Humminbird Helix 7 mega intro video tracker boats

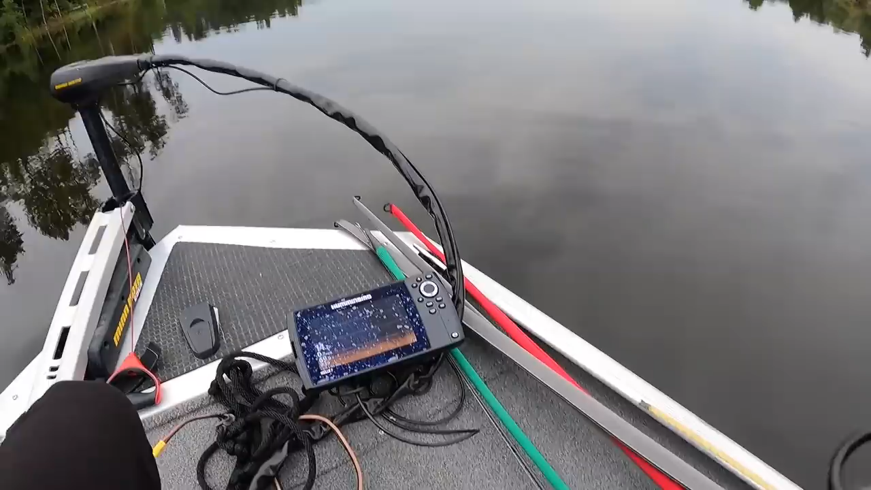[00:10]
new grass here for the boat guys this is the Hellenberg Helix 7 mega with chirp side imaging
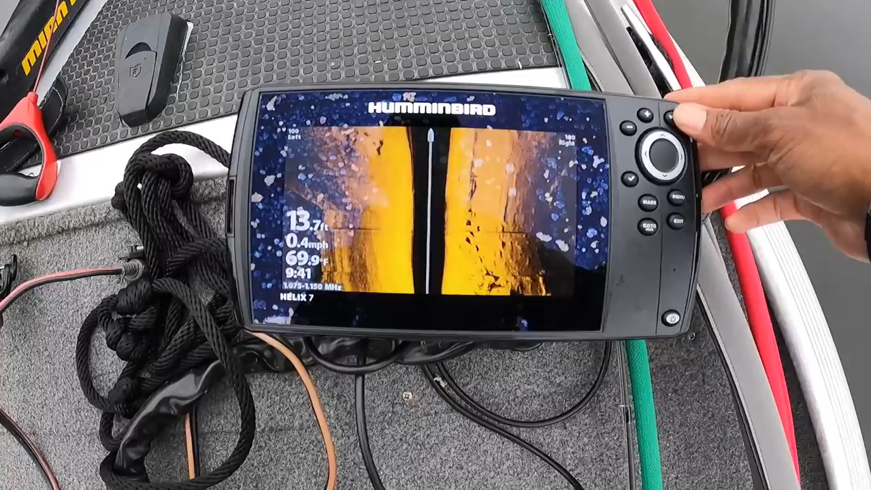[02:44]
On screen: water 69.9°F, speed 0.4 mph
stuff now I'm not gonna show you too much on the hummingbird because I'm not an expert on it so this is my side imaging you guys can see all this guys it's a side imaging on the grass let me show you guys a side imaging which is showing some great things here and there I need to be mindful of keep
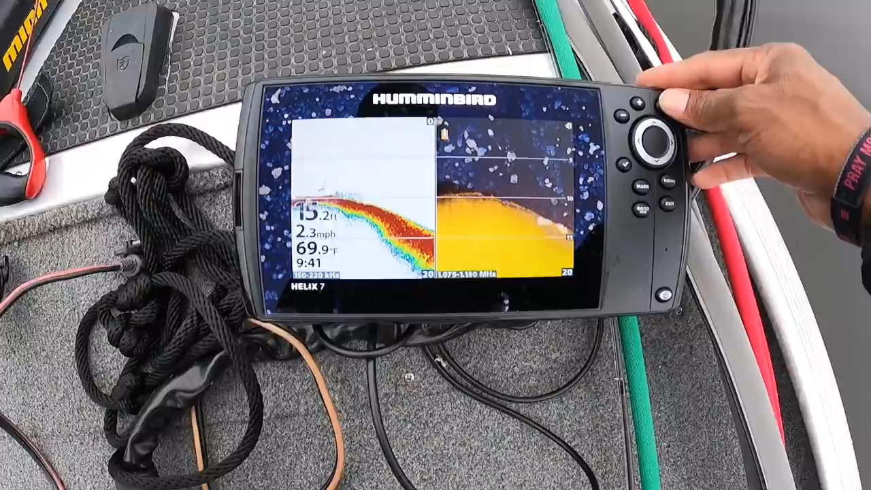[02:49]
On screen: depth 15.2 ft, water 69.9°F, speed 2.3 mph
going I can layer my sonar with that just layer
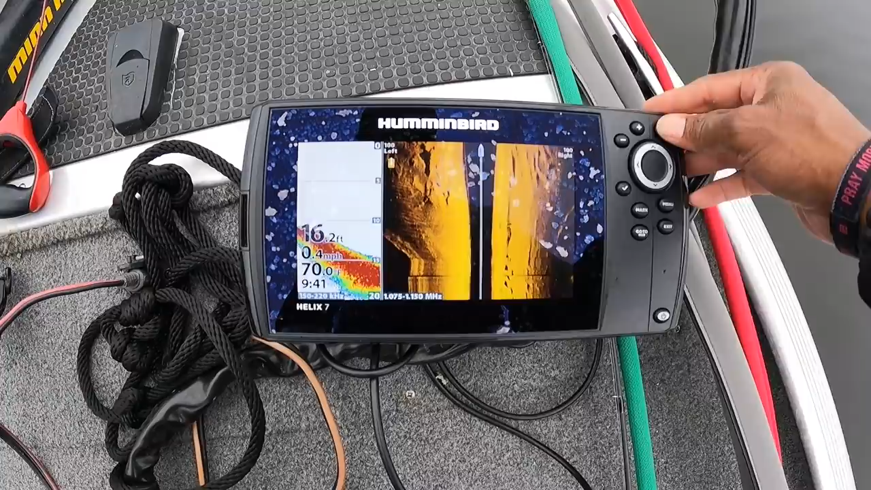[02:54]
On screen: depth 16.2 ft, speed 0.4 mph
my sonar with the side imaging I mean guys this thing is great just kind of going through all the menu that's kind of
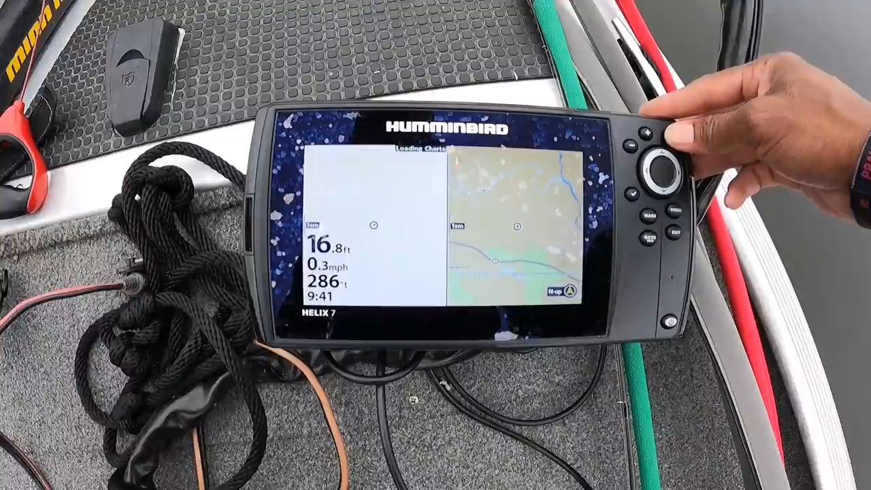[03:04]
where my boat is that kind of stuff just basic stuff that's a really good one that's a good one it's got a lot of really good screens I think they're really going
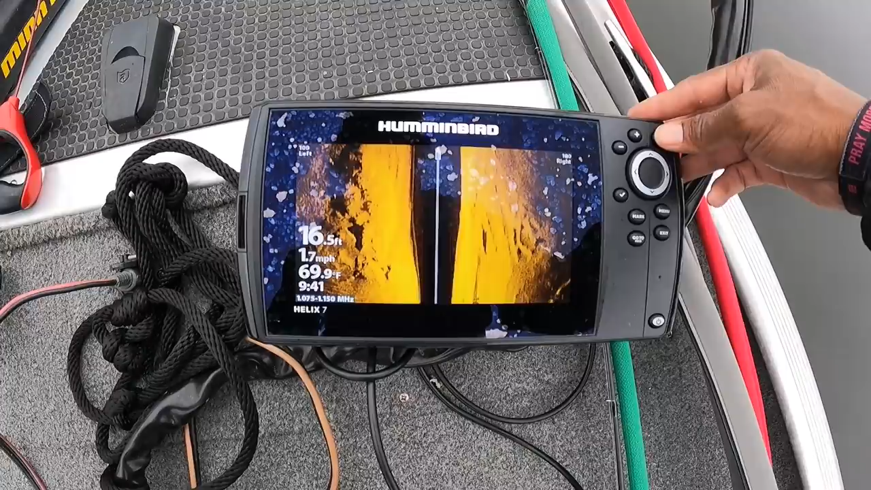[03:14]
On screen: depth 16.5 ft, water 69.9°F, speed 1.7 mph
to help I'm gonna leave on this one this is the side imaging on the grass